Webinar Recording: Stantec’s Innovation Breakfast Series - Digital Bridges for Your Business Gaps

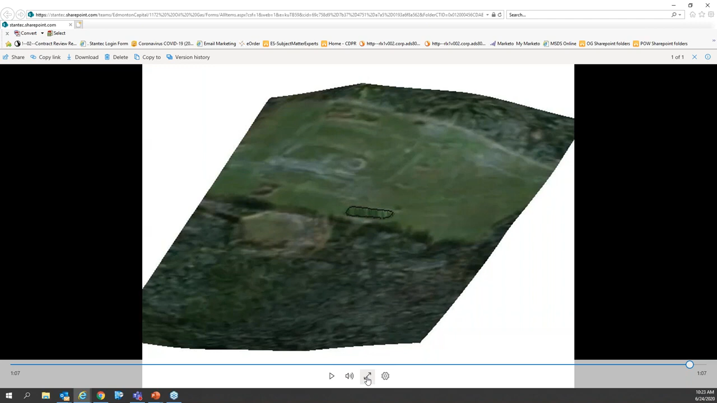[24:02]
OK, I'll hit play in a second here. So what we have is a sloped site. This is a former gas plant and they had a basically a pond on site that would receive both drilling waste as well as formation water. So we have a salt impact issue. It's a very remote site. So remediation is incredibly expensive. So with this in mind, I developed this conceptual site model to try to get some clarity to how what the path forward towards environmental closure for this site is. It's not operational, of course.
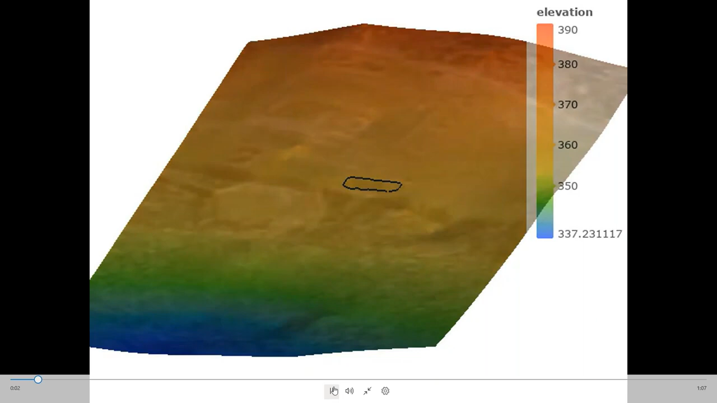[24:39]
So with that in mind, I'm going to hit play in the movie and do another quick one minute voiceover. OK, so we always start with topography. As I say, it slopes to the foreground. I've outlined the pond in question with the brine impacts.